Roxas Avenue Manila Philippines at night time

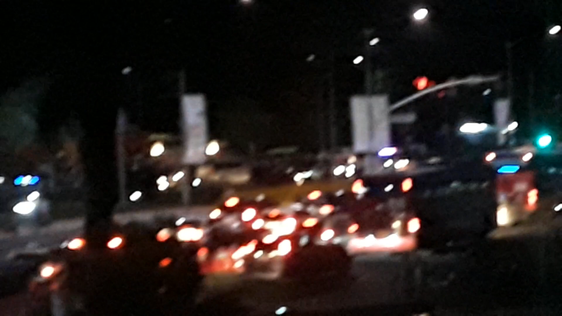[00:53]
That one. Is that the police? Can you stand up? I can see it, I can see the sign at the top. The Philippines. Yeah.